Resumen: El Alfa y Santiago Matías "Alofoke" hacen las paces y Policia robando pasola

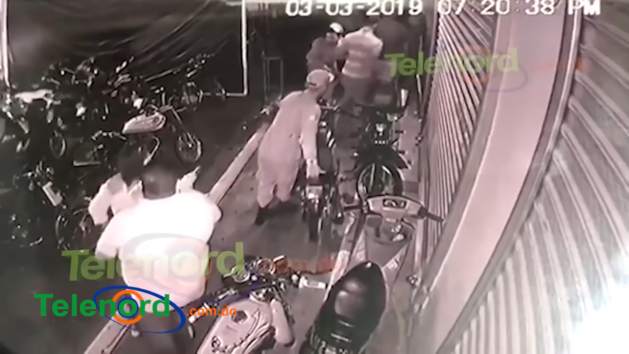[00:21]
En cámara quedó grabado el momento en que un miembro de la Policía Nacional con asiento en esta ciudad robó una pasola. En las imágenes se observa como el uniformado que se presume está en la zona garantizando un orden.